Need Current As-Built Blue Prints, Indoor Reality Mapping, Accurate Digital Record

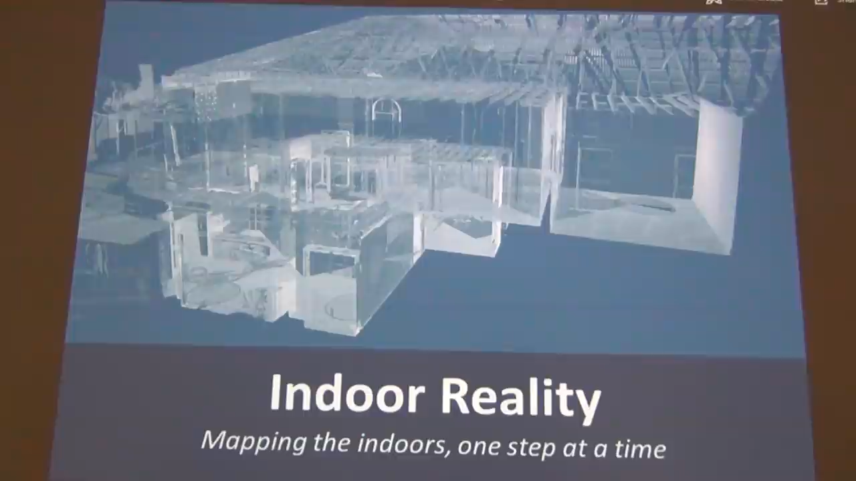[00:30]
and view that as built in 3D, including taking measurements and seeing 360 degrees around you. Indoor Reality, mapping the indoors, one step at a time. My name is Mike, you can contact me at 816-919-1595.